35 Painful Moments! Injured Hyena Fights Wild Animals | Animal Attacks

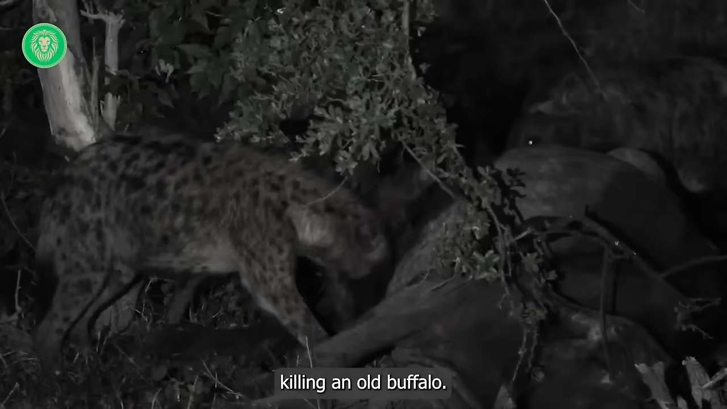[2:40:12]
They started eating the buffalo while it was still alive.